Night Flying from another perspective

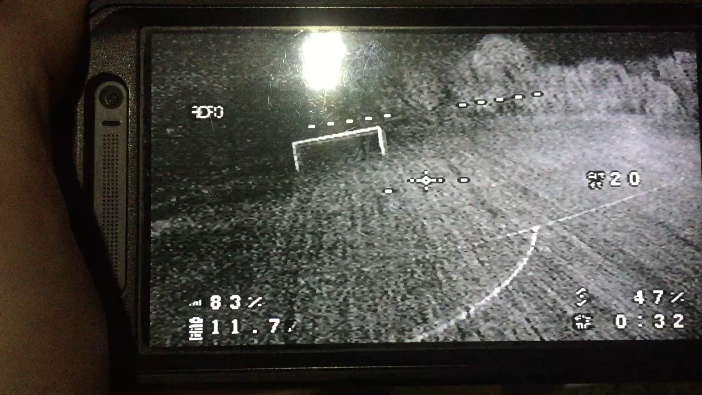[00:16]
try and go through the goalposts yet. Maybe at this end.